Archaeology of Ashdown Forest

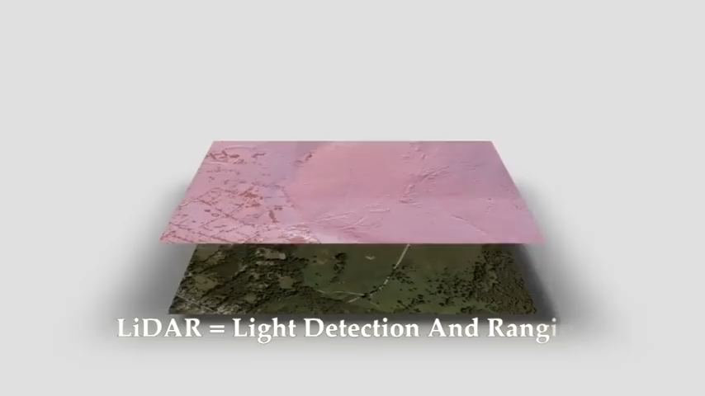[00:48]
LIDAR, or Light Detection and Ranging, can penetrate through the tree canopies and undergrowth to identify archaeological features which are then confirmed by site visits.